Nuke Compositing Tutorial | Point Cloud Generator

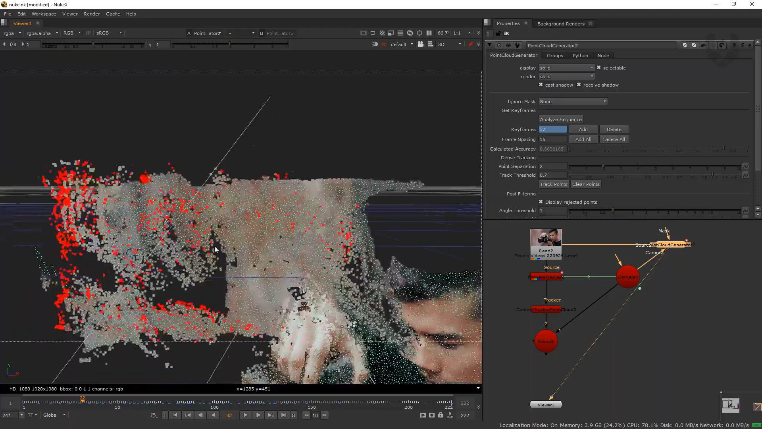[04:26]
looking really great now if you notice there are so many red dots and all so this is the
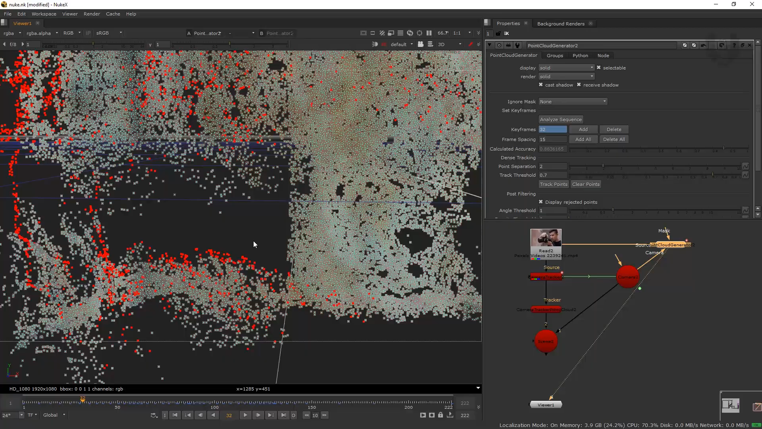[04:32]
dots which dots are not getting tracked properly so what do you have to do first of all I'm just going from here to camera and taking this so if you play this
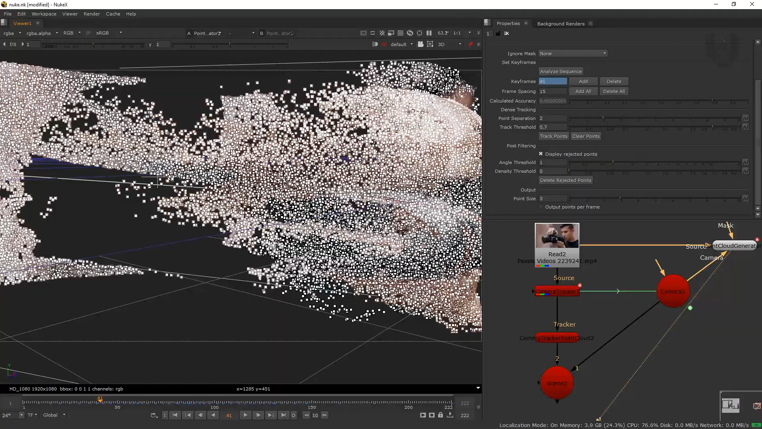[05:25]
being confused because this is not a big deal there are so many vertexes actually you can see now in front of your
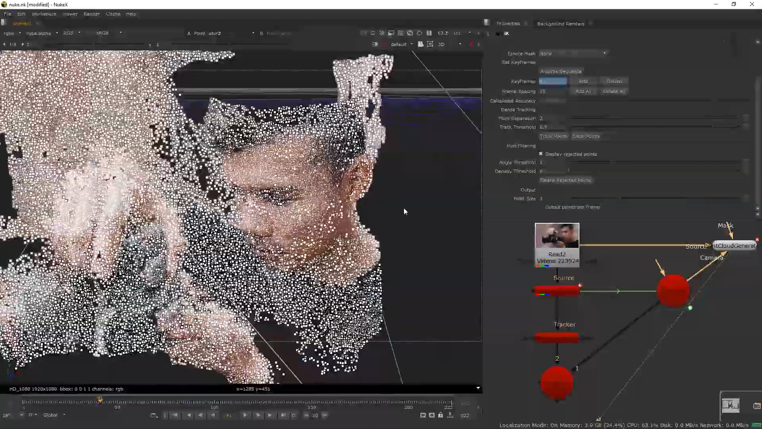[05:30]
screen so now what I have to do I have to take few vertex like I want this face area I don't know
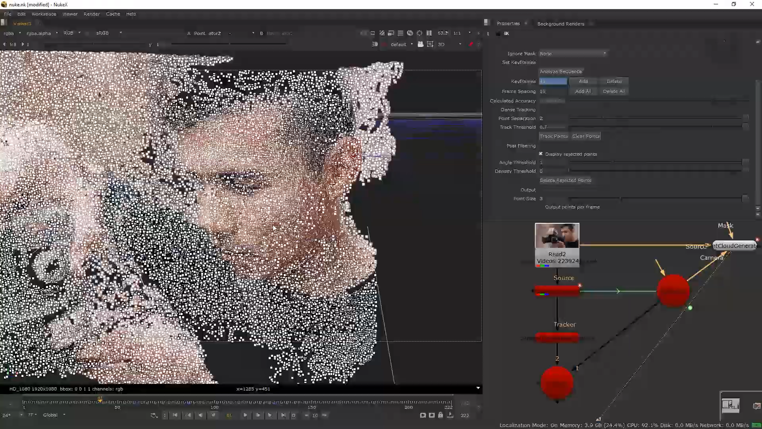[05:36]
if you can see or not but I can exactly feel that this is a face so what I have to do I'm just taking as a random shapes like this to select it like this now see this in complete face area is right now selected and when you happy with your selection you can select like this as well this as well
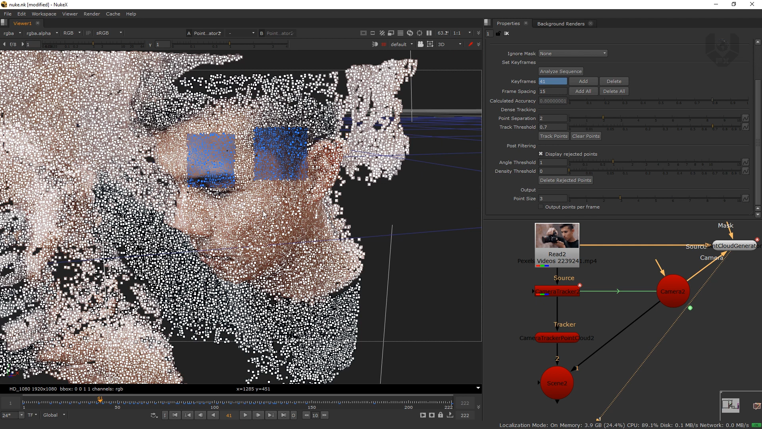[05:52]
by pressing shift you can select so many different different points and all but I want this completely so I I want it like this okay so let's select it yes fine so these other areas
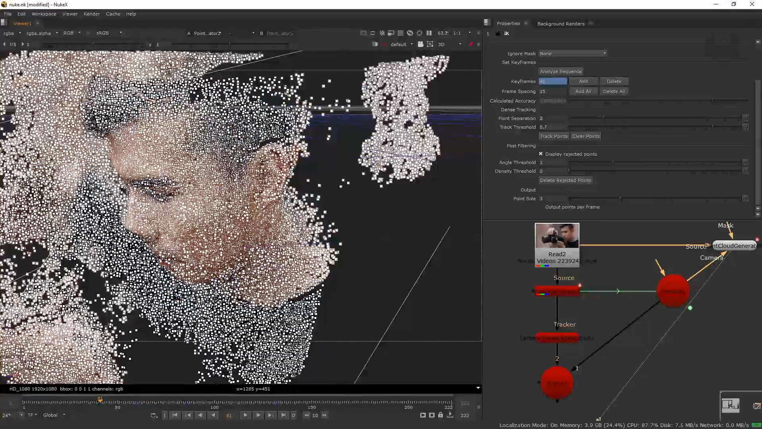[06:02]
okay this is too much so let's okay fine these areas are not required so let's take it yep this is fine okay so this almost face is covering right now
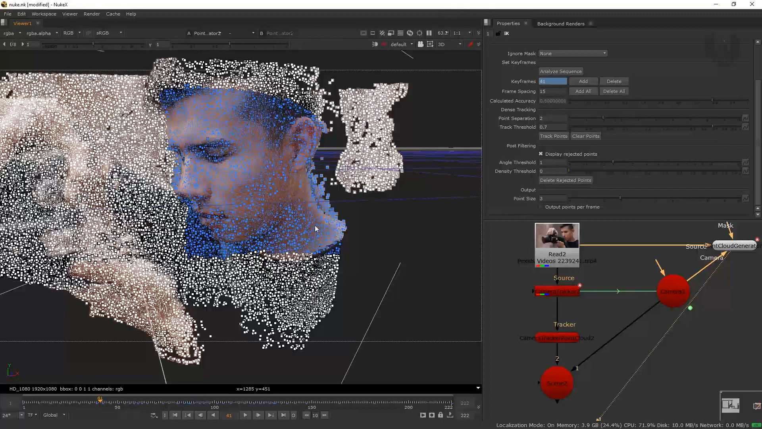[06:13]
and now what I have to do I have to go to this group option over there this kind of vertices I want getting some inside of a group so what you have to do some create a
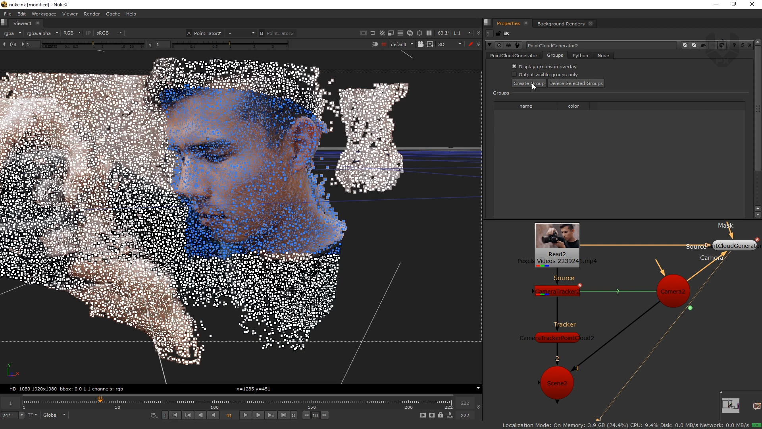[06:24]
group option so just click this when you click this this particles will be go to in a group if you want you can change it to name like I'm taking like a face
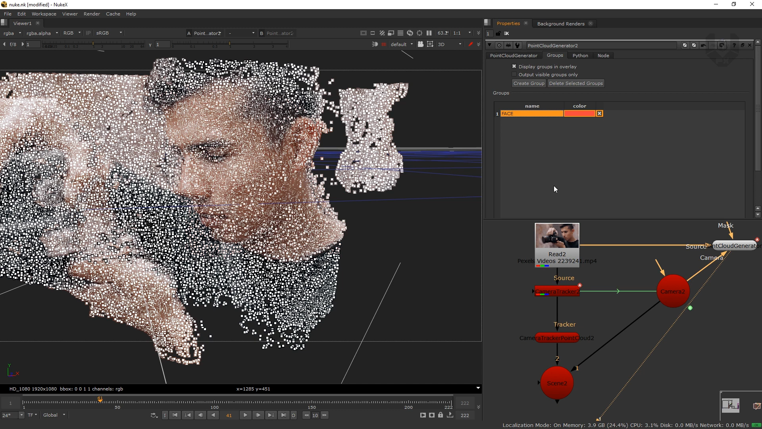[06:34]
and if you want to change this colors you can change it from anytime okay so now go to this from here again node selection now if you notice this
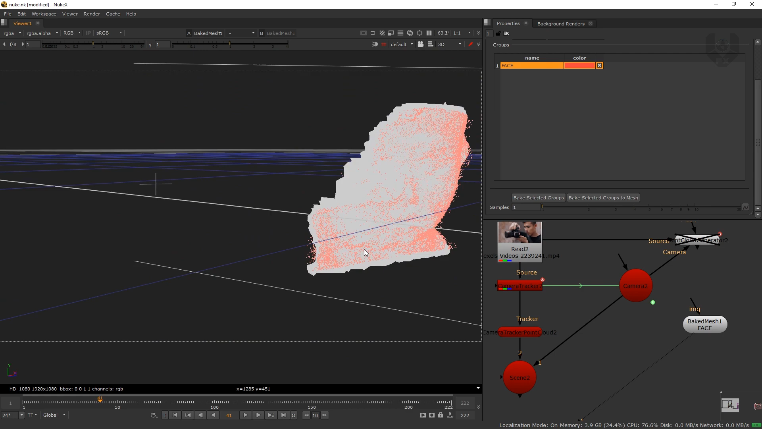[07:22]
is our complete mesh which is exactly our face model okay so now